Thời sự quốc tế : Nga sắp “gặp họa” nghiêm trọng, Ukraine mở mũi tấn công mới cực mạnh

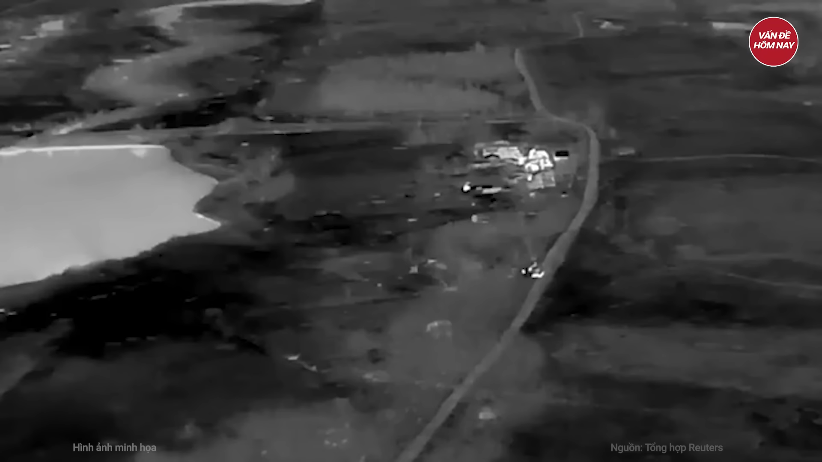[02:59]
Ngôi làng Ukrainsk nổi lên thành tâm điểm chú ý,
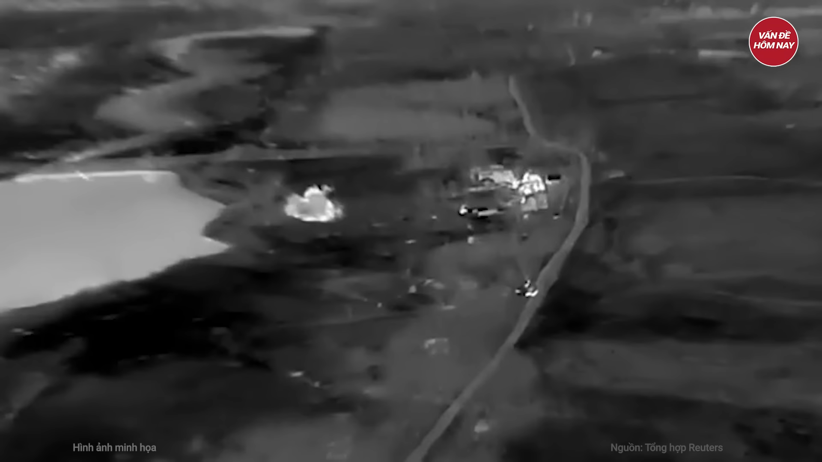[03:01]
nơi quân đội Ukraine AFU bị bao vây và được cho là đang nỗ lực phá vòng vây để tháo chạy.